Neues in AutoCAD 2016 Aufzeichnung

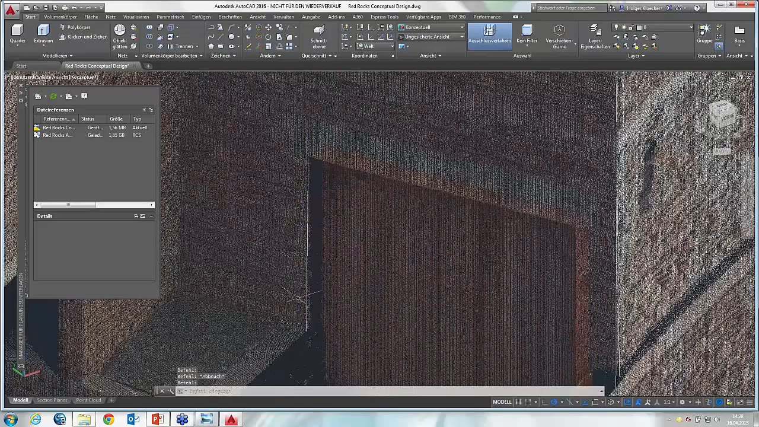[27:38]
So, was kann ich jetzt damit machen?
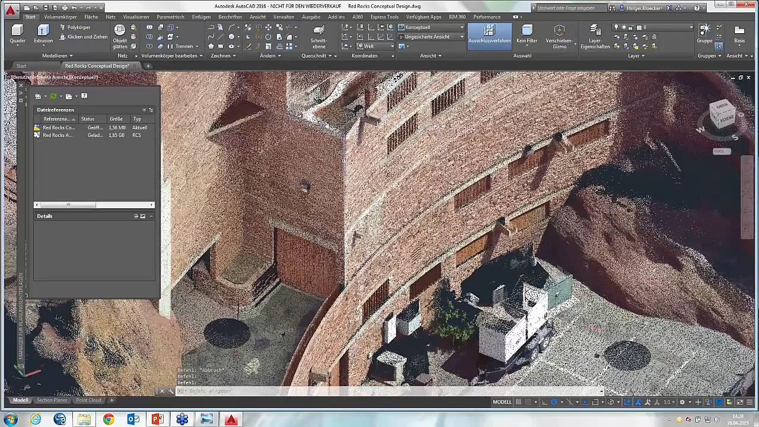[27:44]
Ich habe jetzt diese Linie hier gezeichnet, die kann ich jetzt verwenden, um daraus diese Fläche zu erstellen, die sich hier so entlang dieser Wand schmiegt und dafür brauche ich zunächst eine Mittelachse, einen Mittelpunkt. Sie sehen ja hier, das ist quasi ein großer Zylinder, der sich hier ergibt.
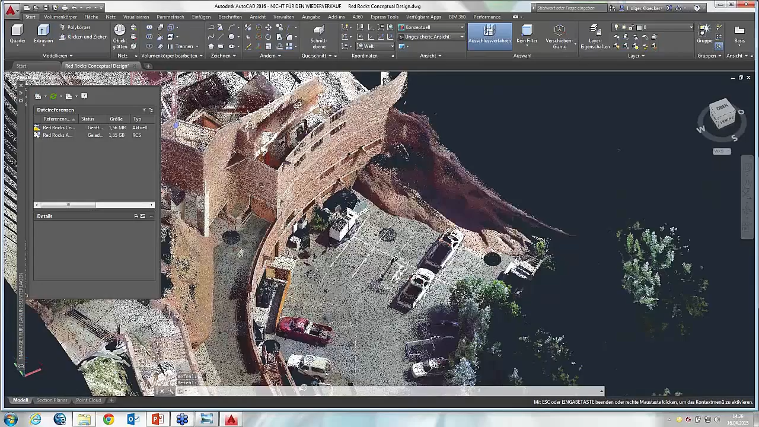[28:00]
Wo ist davon der Mittelpunkt? Auch dafür gibt es einen 3D-Objektfang, das heißt, ich wähle die Linie aus und wähle dann den 3D-Objektfang aus, möglichst nah zur Mittellinie des Zylinders auf Punktwolke.
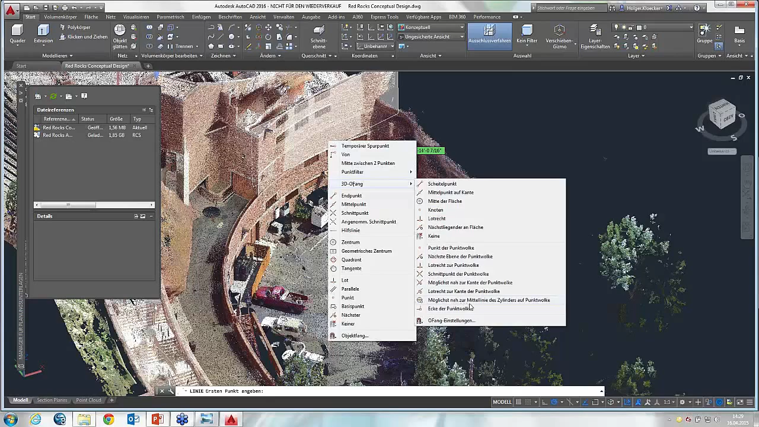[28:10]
Ja, hört sich relativ wild an, ich zeige Ihnen mal, wie das funktioniert. Wenn ich also so auf eine gebogene Fläche gehe, wie hier, dann wird mir also da dieser Mittelpunkt von dieser, ich hoffe, Sie sehen es, es ist so leicht bläulich hinterlegt, dieser Gesamtzylinder, der da gefangen wird, das heißt, da ist quasi meine Mittelachse von diesem großen Zylinder. Ja, und da zeige ich Ihnen einfach eine Linie,
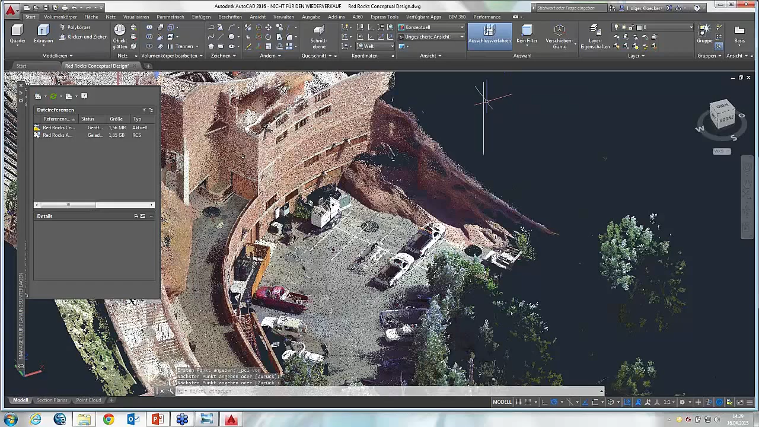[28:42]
die einfach in Z-Richtung nach oben geht und das ist quasi jetzt meine Mittelachse für diese Drehung. Das heißt, ich würde diese Linie auswählen, wähle dann eine Flächenrotation, um daraus dann anhand dieser Mittelachse, die ich hier erstellt habe, mir diese hintere Wand zu erstellen. Ja, dann sehen Sie, okay, ergibt sich das so, das Ganze kann ich umkehren, ja, und dann sehen Sie, ja, das bewegt sich also hier in der Wand quasi,
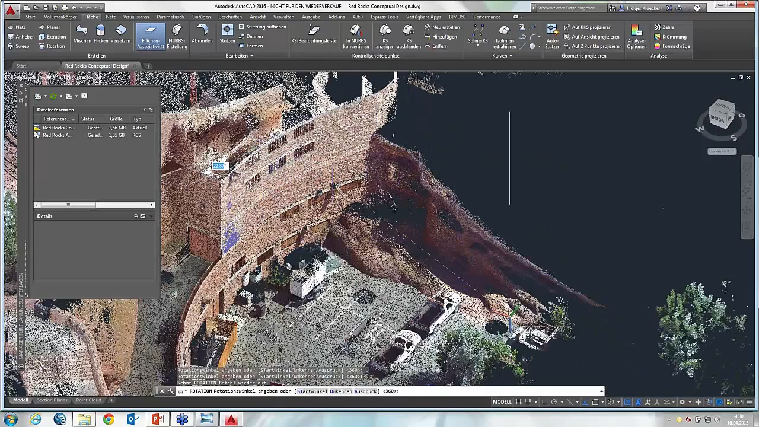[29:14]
etwas leicht versetzt dahinter, aber Sie sehen es an dieser Überlagerung hier, dass quasi diese Fläche sich quasi fast mit der Wand bewegt.
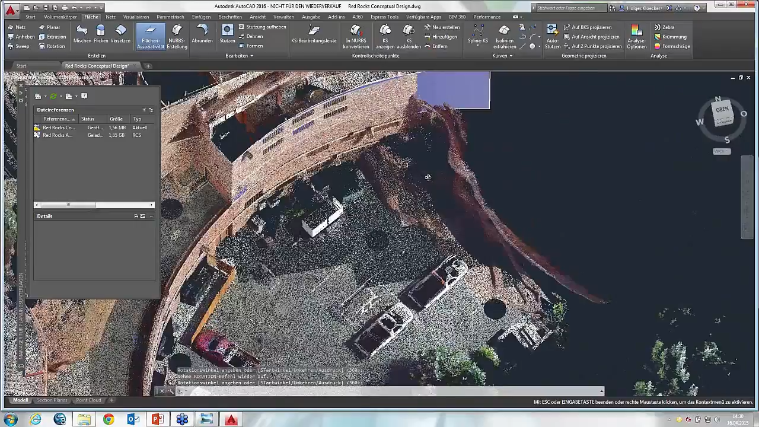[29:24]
Und das ist dann im Prinzip die, ja, die Ausgangswand für meine Konstruktion für den Anbau.
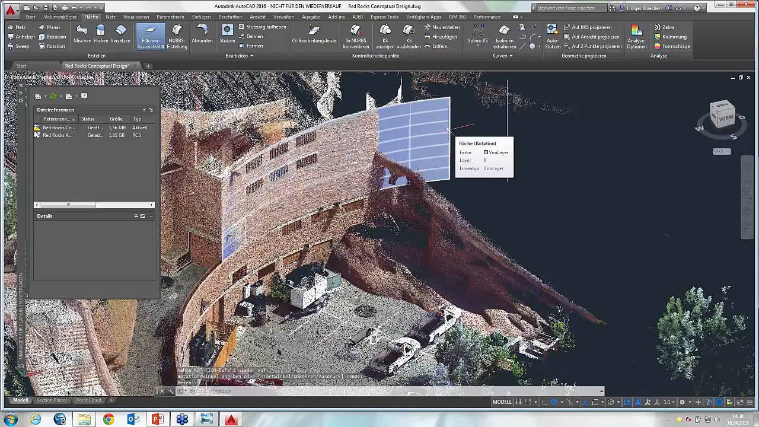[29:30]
Okay, das waren im Prinzip die Neuerungen zu der Punktwolke. Ich hoffe, es ist einigermaßen deutlich geworden. Dann schauen wir uns an, was wir weiterhin haben.